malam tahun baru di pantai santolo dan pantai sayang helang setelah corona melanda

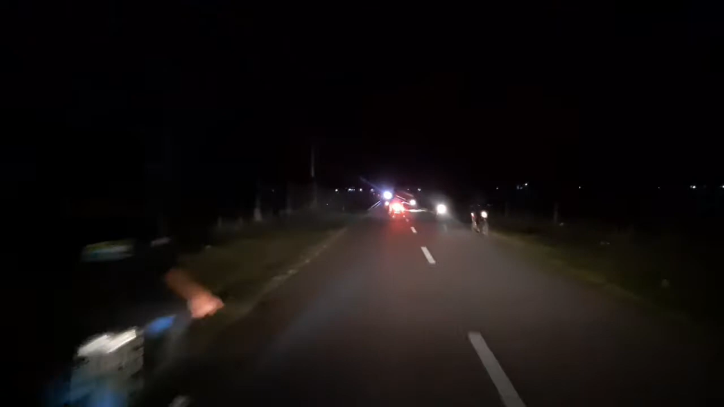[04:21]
Kondisi di pantai Santolo tuh kosong, kalau segini tuh kosong melompong. Biasanya ini tuh di sini tuh udah macet banget, apalagi ini aku masuknya tuh sekitar jam 10-an. Biasanya tuh udah penuh parkiran, penuh semuanya, penuh, udah macet deh pokoknya. Tapi sekarang mah kosong melompong, mungkin karena corona jadi ya dibatasi untuk para pengunjung-pengunjungnya,
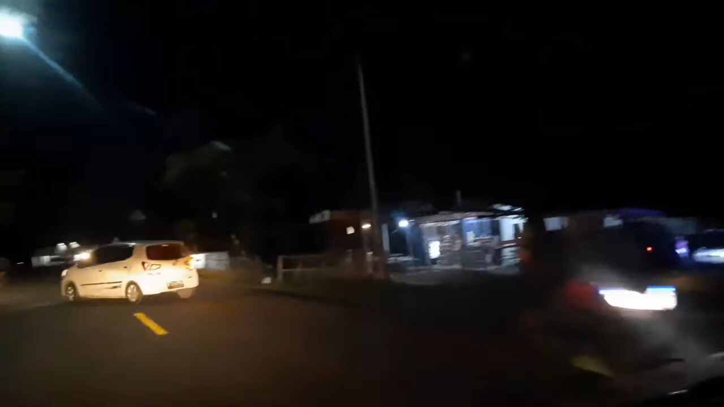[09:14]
Kita lihat bagaimana kondisi malam tahun baru di Pantai Sayanghelang. Wow, lumayan ramai.
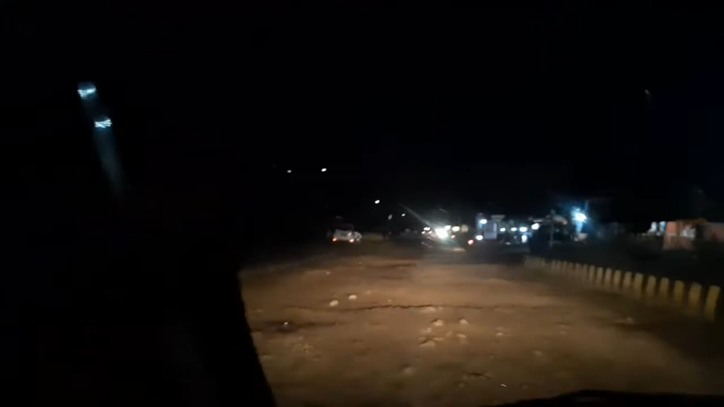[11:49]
beda sama tahun-tahun sebelumnya sebelum corona. Jadi sekarang tuh seperti sepi banget. Jauh-jauh ya. Kalau tahun-tahun kemarin biasanya ini tuh agak banyak pengunjung. Kalau sekarang tuh agak kosong.